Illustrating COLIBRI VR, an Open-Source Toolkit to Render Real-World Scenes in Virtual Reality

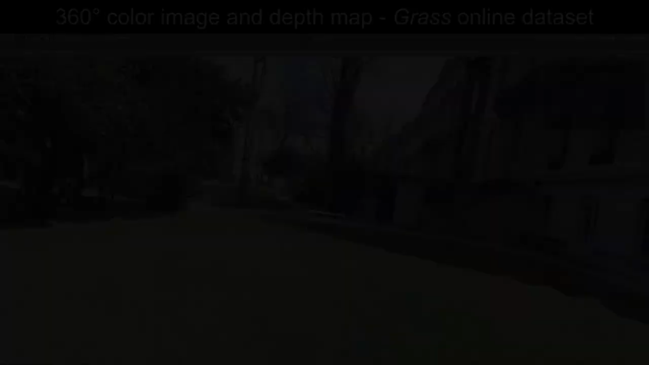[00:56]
The second feature of interest is view-dependent rendering,
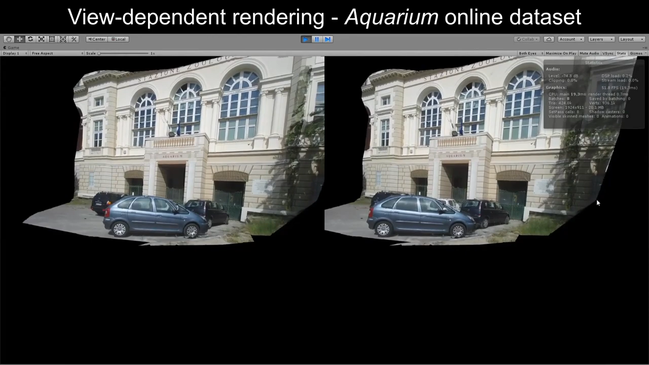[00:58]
that is, adaptively modifying the displayed color in each point based on the user's current viewpoint. This is done by implementing image-based
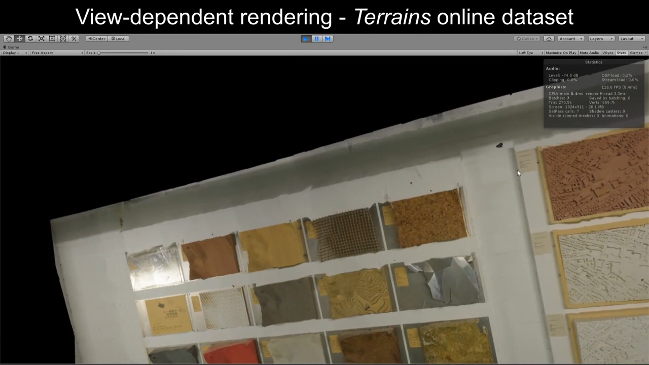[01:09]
rendering algorithms that blend the photographs together in real-time,
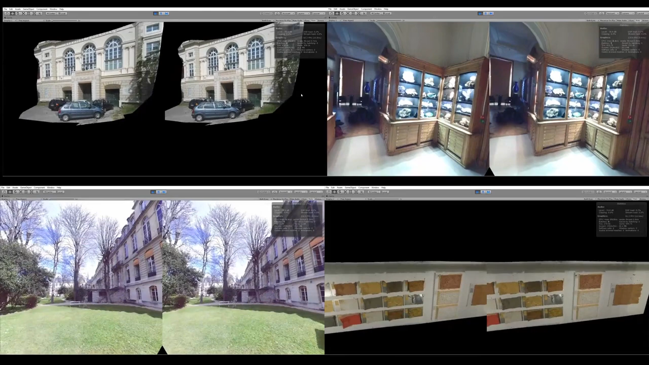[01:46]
By transforming input sets of photographs to provide both motion parallax and view-dependent rendering effects,
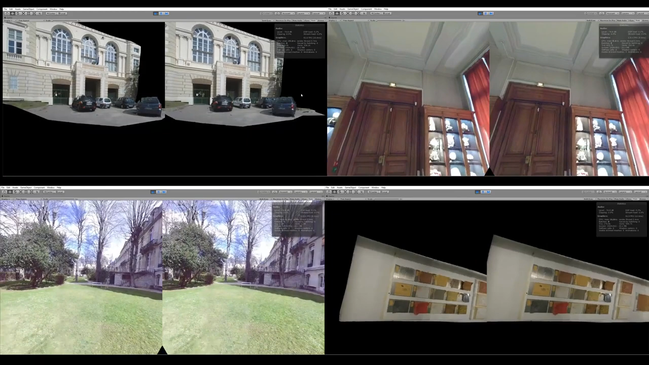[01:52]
Colibri VR thus provides an easy way of creating
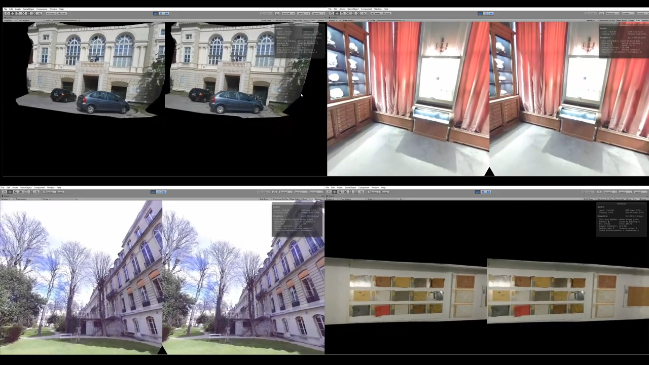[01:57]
interactive VR experiences that plausibly render parts of the real world.
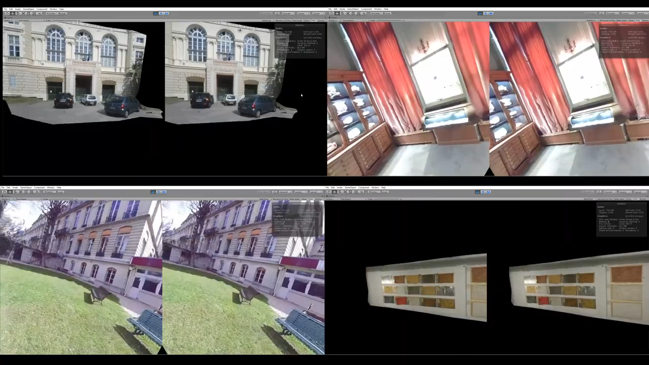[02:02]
To ensure easy integration with current VR development pipelines, we integrated Colibri VR as a package for the Unity game engine.
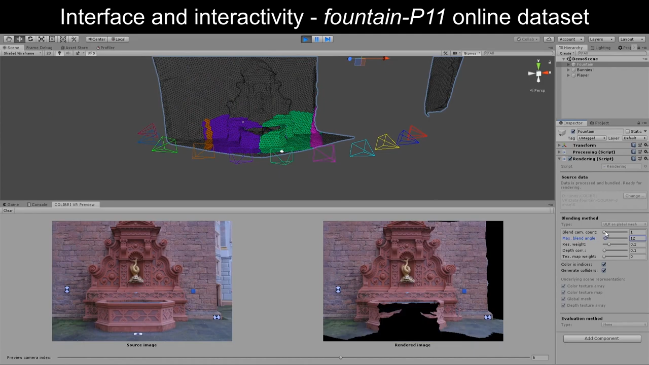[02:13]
In this way, the toolset's methods can easily be accessed from a convenient graphical user interface, and can be used in conjunction with the game engine's built-in content creation tools,
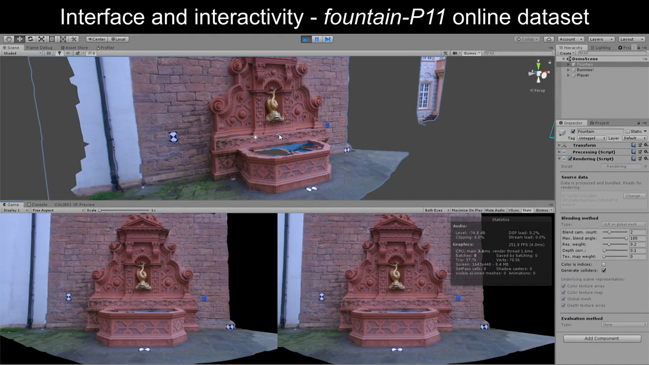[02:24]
to quickly build interactive VR experiences, in which synthetic 3D objects and image-based assets coexist.